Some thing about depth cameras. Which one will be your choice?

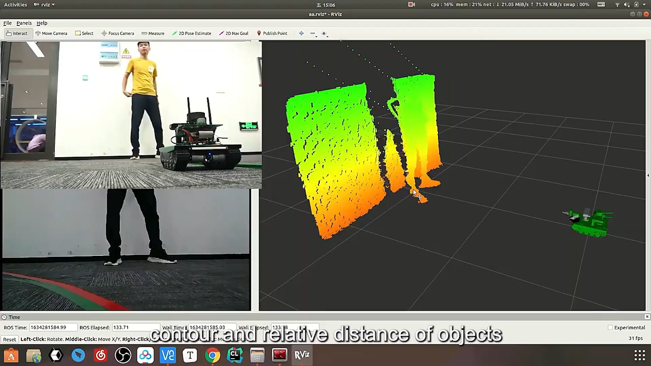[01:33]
contig and relative distance of objects,
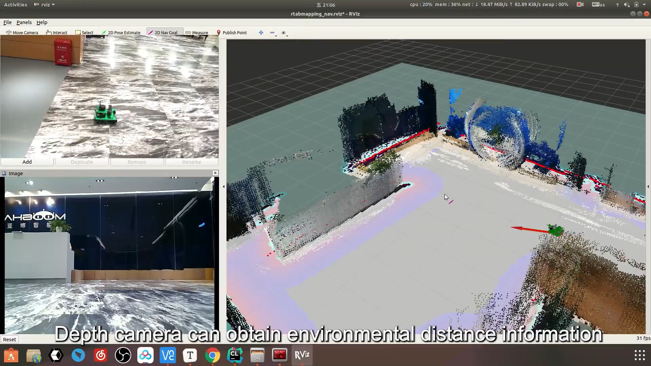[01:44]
Depth camera can obtain environmental distance information.
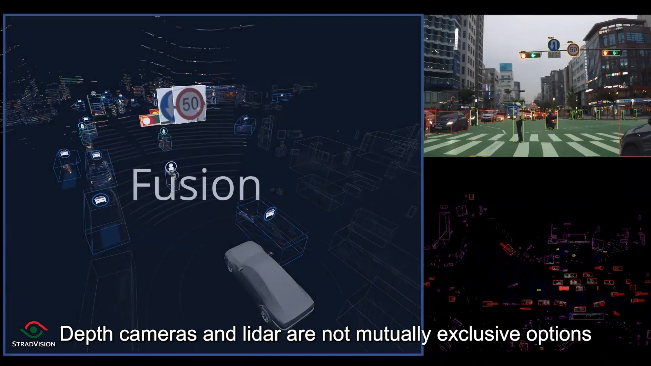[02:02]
Depth cameras and LiDAR are not mutually exclusive options, but can be used together to obtain a more comprehensive environmental awareness.
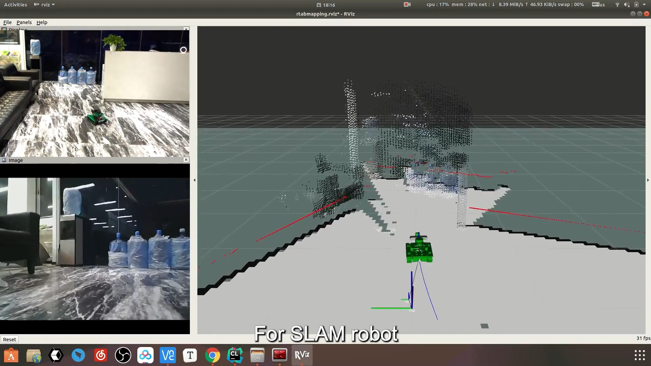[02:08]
For SLAM robot, a variety of sensors are usually used in combination to obtain environmental information,
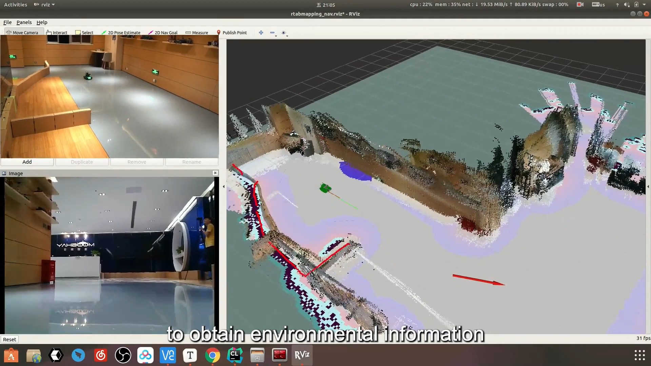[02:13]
realize 3D mapping, navigation, and obstacle avoidance.
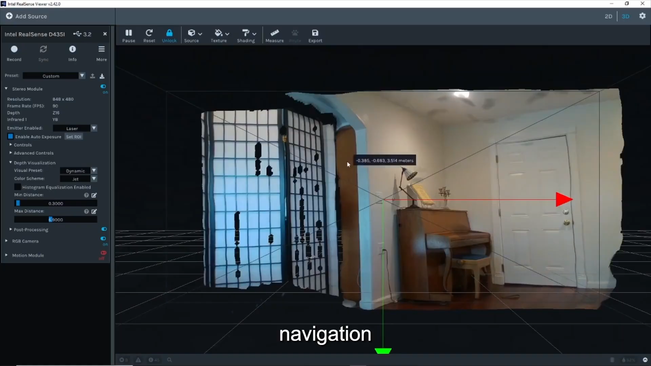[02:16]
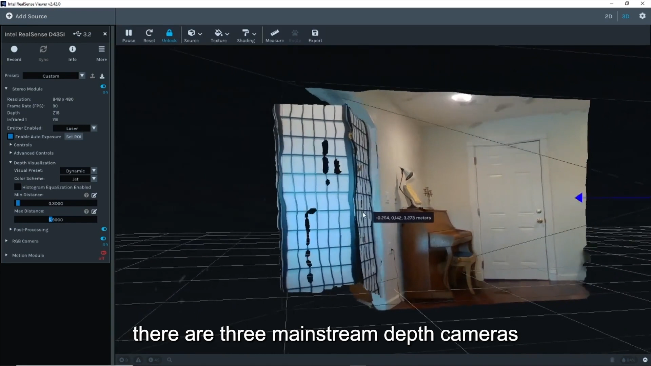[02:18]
Currently, there are three mainstream depth cameras, structured light depth cameras, binocular stereo depth cameras,
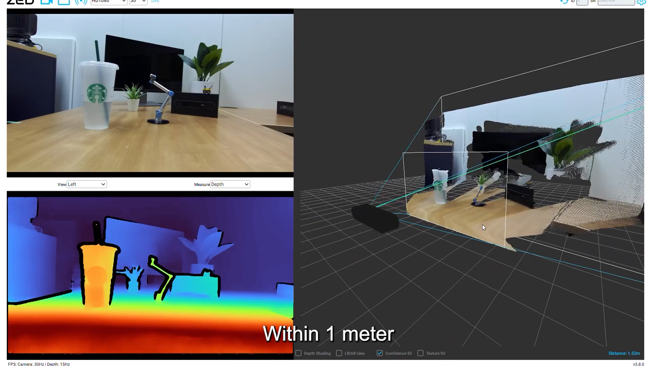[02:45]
Short-range measurement accuracy can reach millimeter-level accuracy.
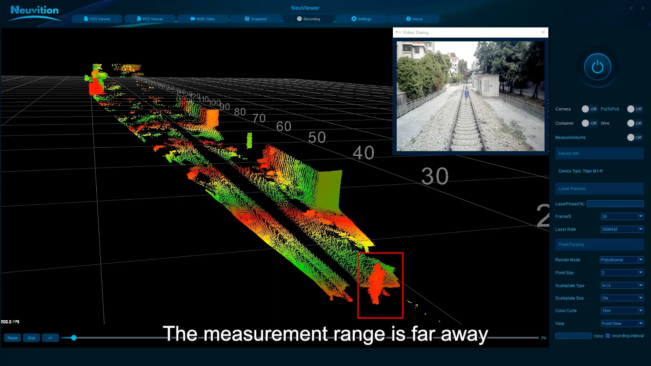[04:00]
The measurement range is far away, up to 100 meters.
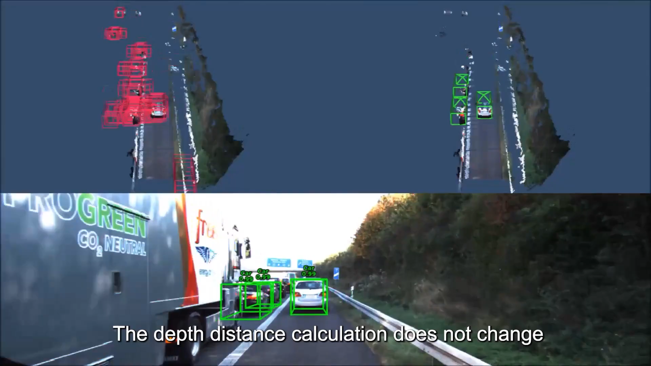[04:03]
The depth-distance calculation does not change with the change of distance and is stable at the centimeter level, compared with the structural light technology.